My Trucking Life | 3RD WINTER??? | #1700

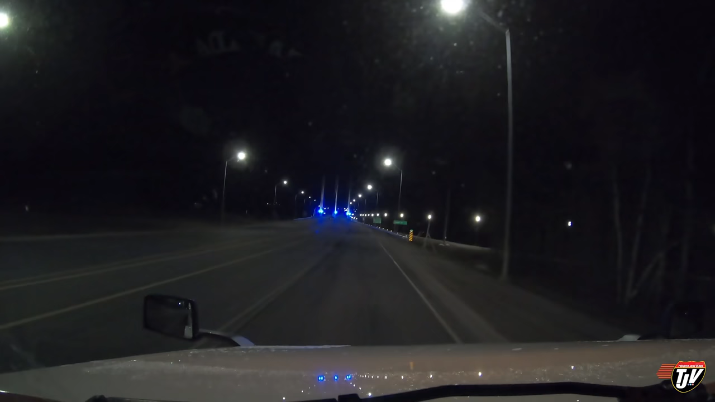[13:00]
We're just coming into Nipigon here now, and the snow has stopped. Roads are dry. Just going over this one big bridge here now where they got these really bright blue LED lights on at the, like, that blind you at night.
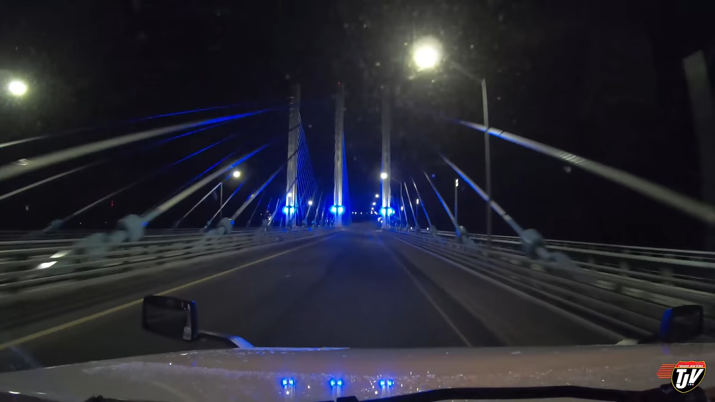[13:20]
Especially when your eyes are so tired. The camera doesn't do it justice, really, but those are really bright. Bridge, that's for sure, especially when you have to build it twice, right? And thank God we made it. We stopped in Nipigon.